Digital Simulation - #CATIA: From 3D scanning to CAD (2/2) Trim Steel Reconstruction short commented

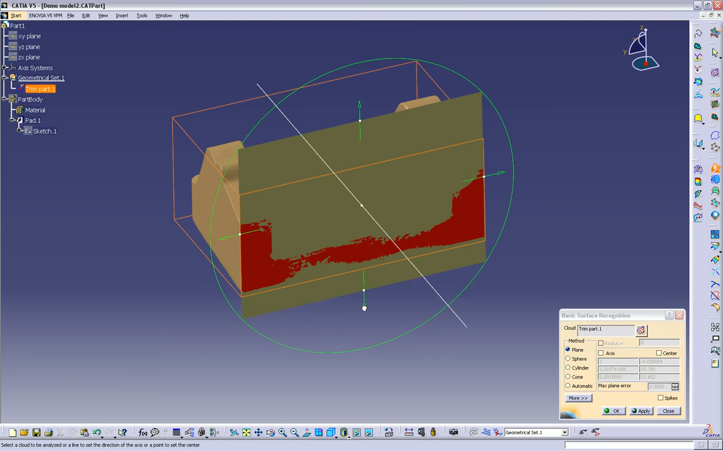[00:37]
tool of the quick surface reconstruction workbench of CATIA, also known as QSR.
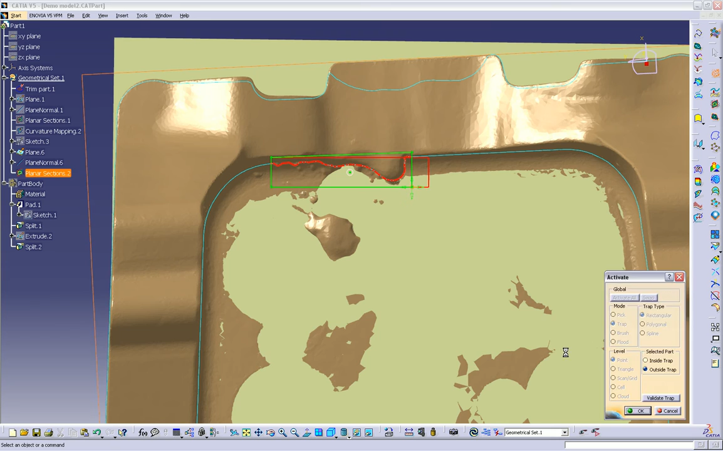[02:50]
You may simply note that the horizontal section can be modified before creating the sketch to get rid of the defect existing on the initial cloud of points.
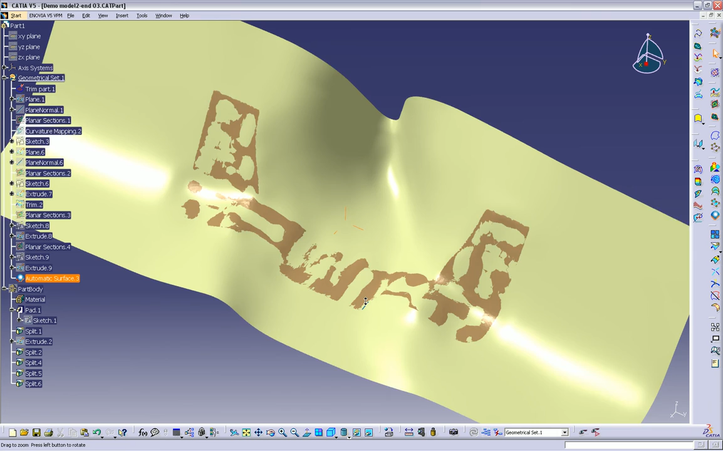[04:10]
The result is an unlimited surface which is usable as well as a splitting element,